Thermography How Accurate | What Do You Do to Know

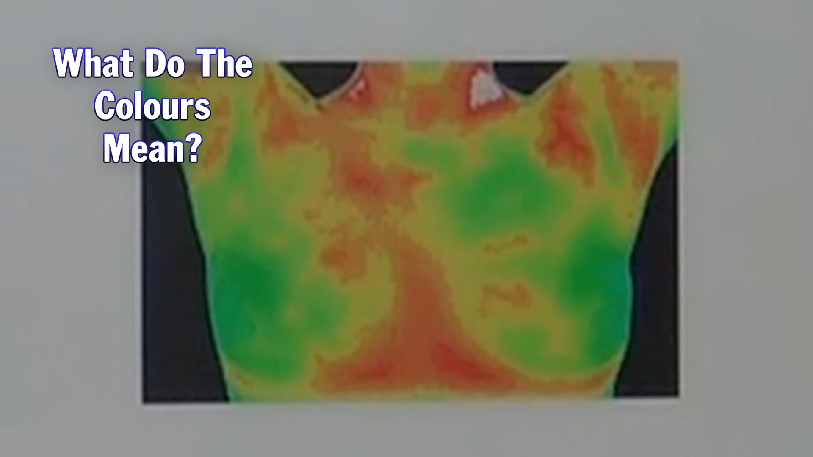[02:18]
We're interested in the distribution of red and dark blue.
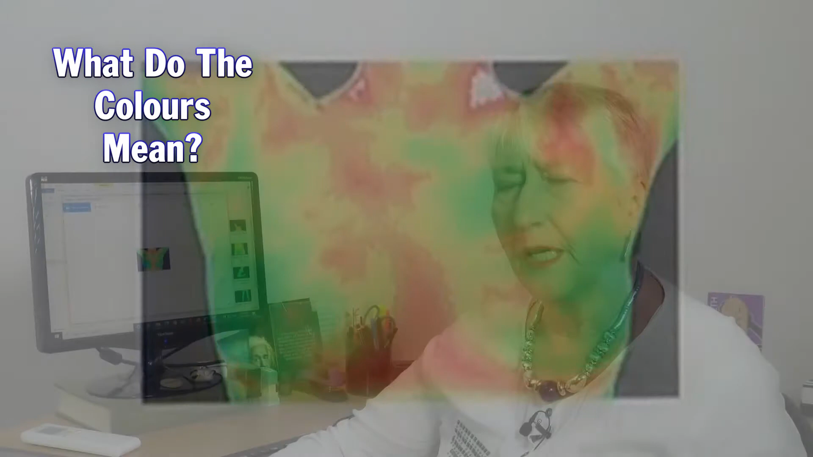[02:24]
Often dark blue, particularly in limbs, will mean there's poor circulation going to that area or to the heart. We don't want that to be too blue.
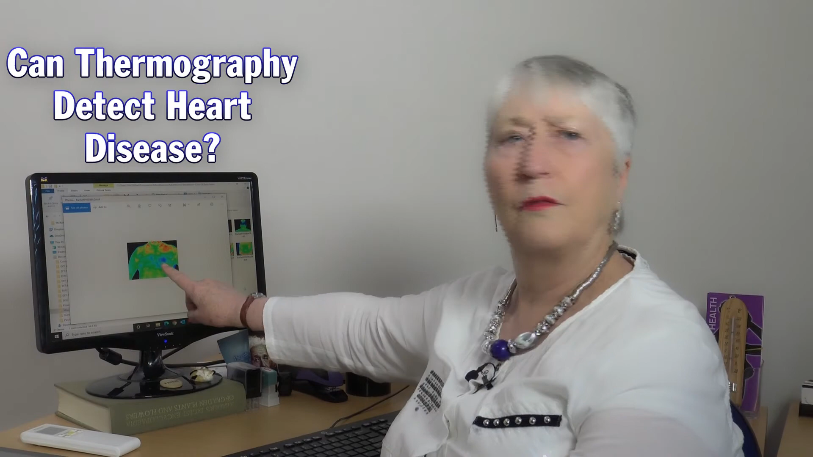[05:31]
And you can see there's some very marked blue colouring all around the heart area, which he shouldn't have. And that's showing a very poor flow of blood through the heart. He didn't come in with heart symptoms, but when I questioned him about this, like a lot of men, he'd been ignoring certain symptoms he'd been getting. And I was fairly worried when I saw this. I thought this was going to blow any minute. And I, in fact, sent him straight to the hospital that day. And I said, I want you to go straight to the emergency department and ask for a cardio checkup.